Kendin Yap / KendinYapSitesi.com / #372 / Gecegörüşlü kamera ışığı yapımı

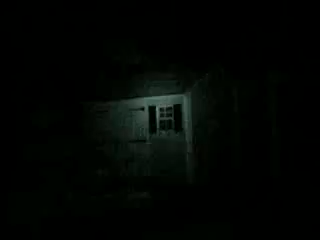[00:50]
Although everything is completely dark to the eye, your camera is able to see clearly.